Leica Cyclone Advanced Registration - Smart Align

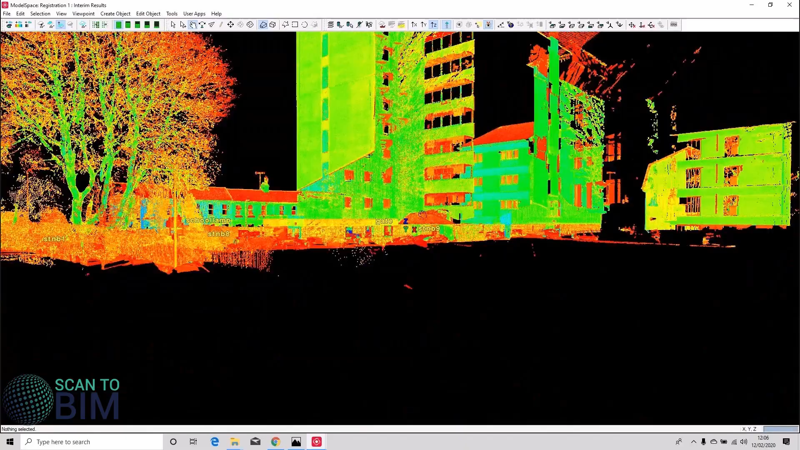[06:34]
You can see that it looks like our data is correctly aligned. There's no obviously misaligned scans
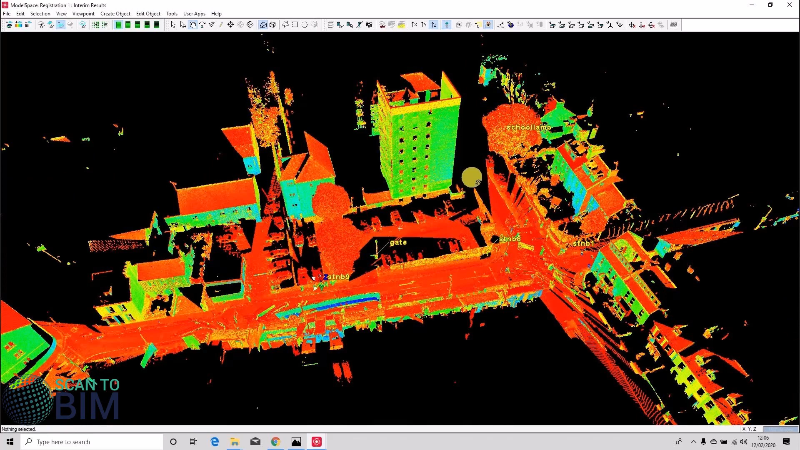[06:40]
and obviously we could do the quick slice and check the data. So when you're scanning down a linear road like this, it can be difficult to get targets in nice equilateral triangles,
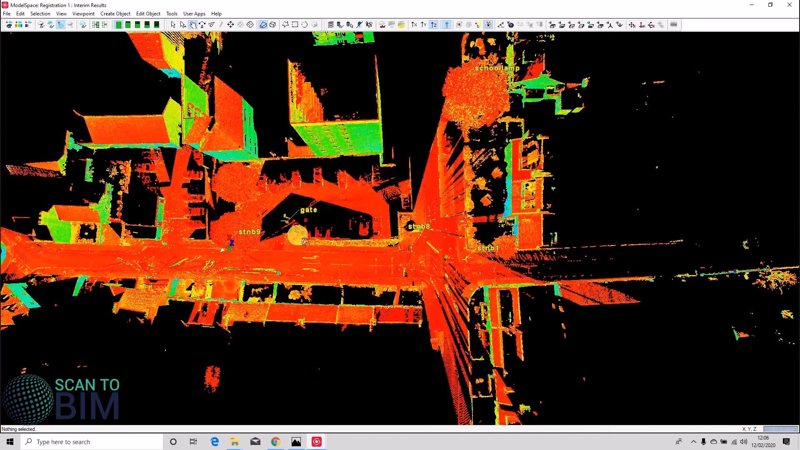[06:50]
but you can see that there are some targets used to register these scan worlds. So we can go back to our registration and we can also add those targets
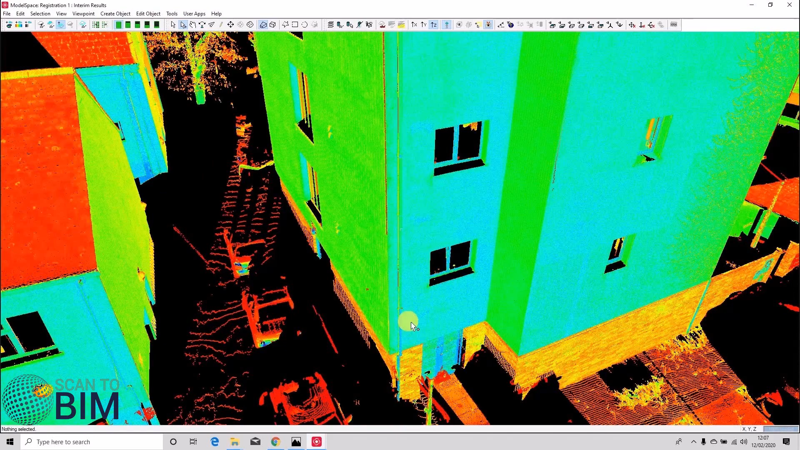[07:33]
And we can pick a point and say tools quick slice and we can colorize the scans uniquely
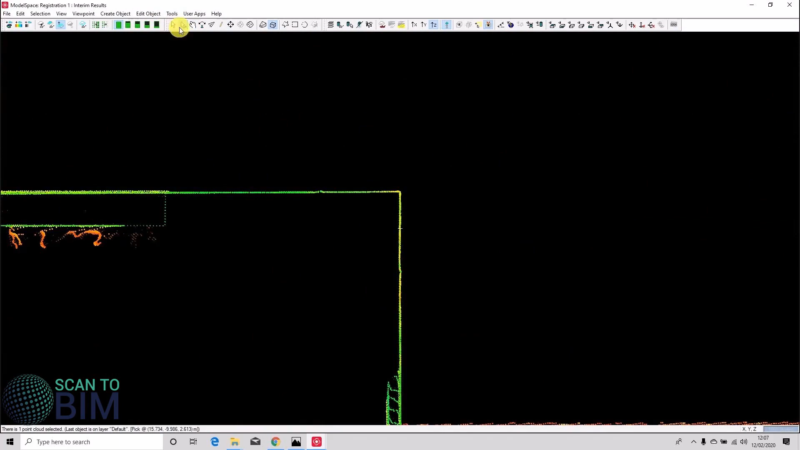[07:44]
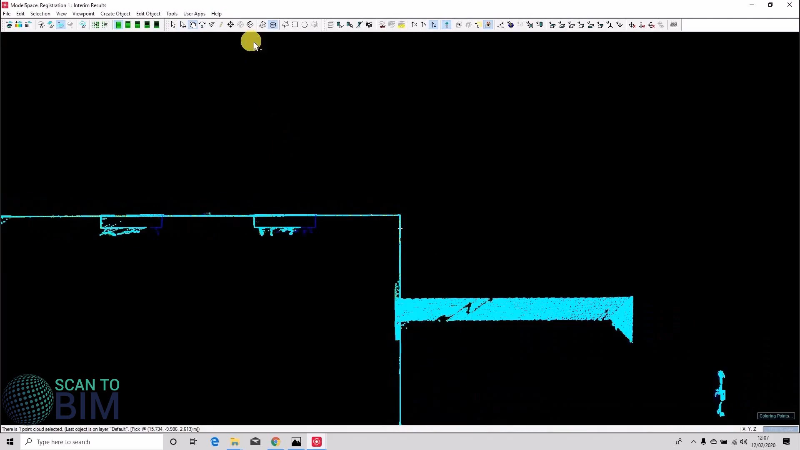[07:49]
so we can look for any misalignments.
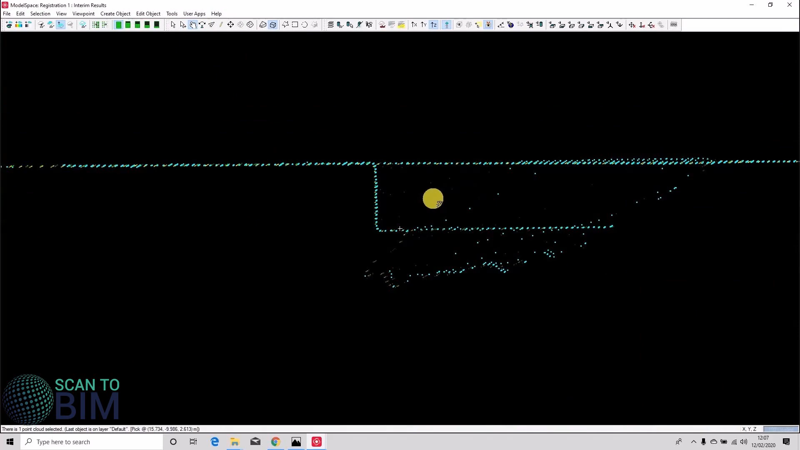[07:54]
P40 data is very, very clean.
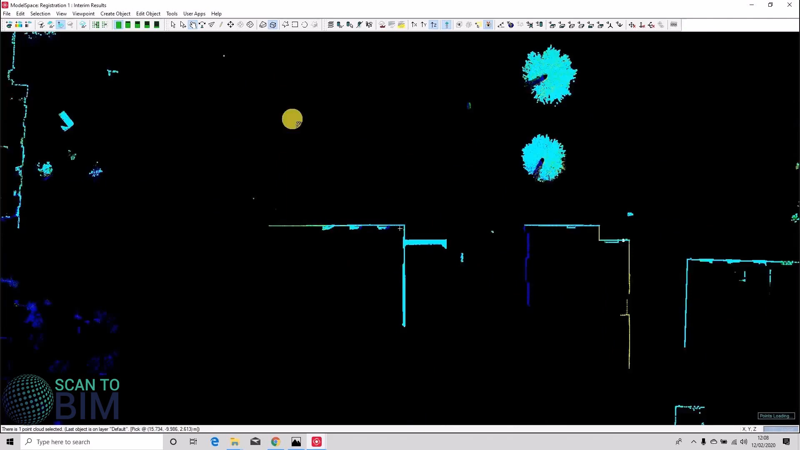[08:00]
There's very little noise in it, especially when compared to something like the C10 scanner. And so any misalignment really shows up clearly.
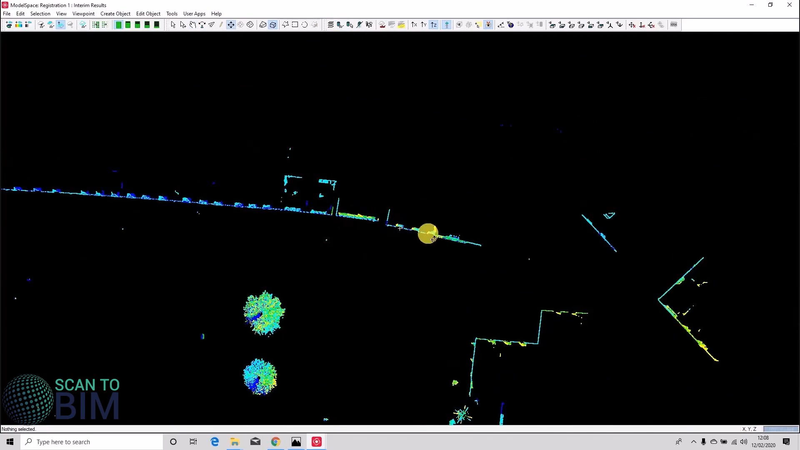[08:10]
Okay.
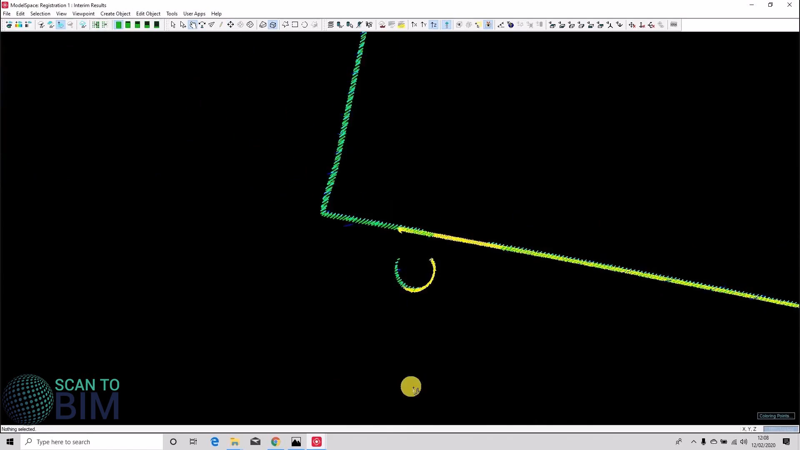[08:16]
Often circular features like drain pipes are quite nice to see if there's any misalignment error.
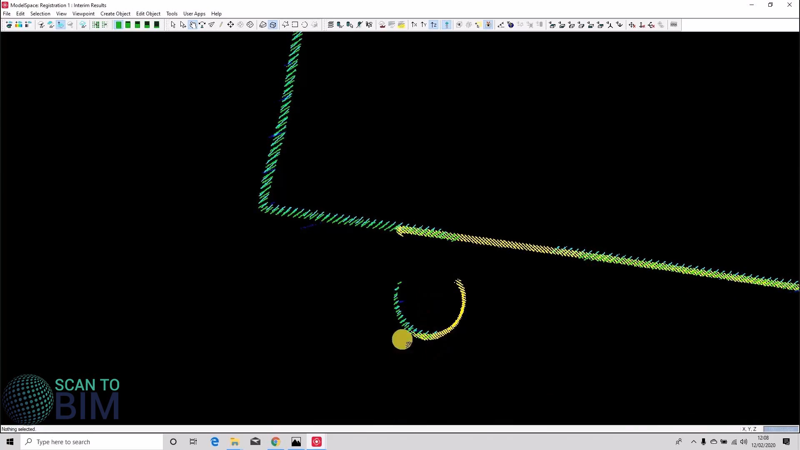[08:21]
So I'm going to turn off the quick slice, colorize the data by intensity again.